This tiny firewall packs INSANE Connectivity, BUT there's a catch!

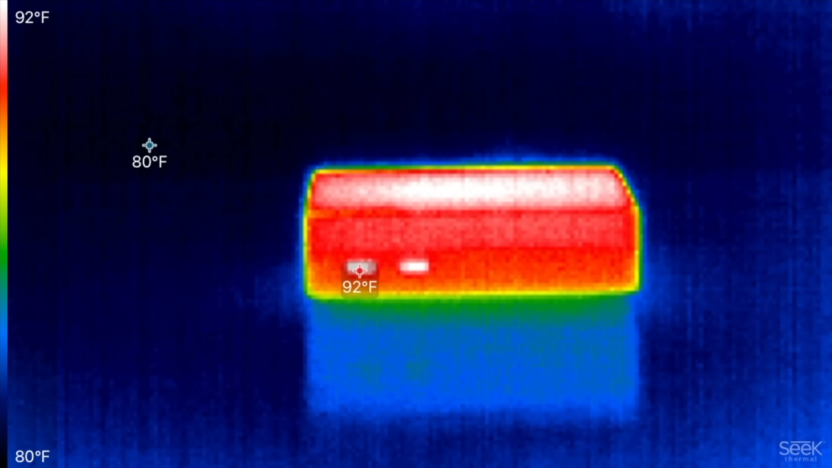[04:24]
On screen: scale top 92°F, scale bottom 80°F
And the answer is not bad at all for a passively cooled system. After a solid 10 minutes of running a CPU stress test, the system reached a maximum temperature of 96 degrees Fahrenheit or 35.5 degrees Celsius.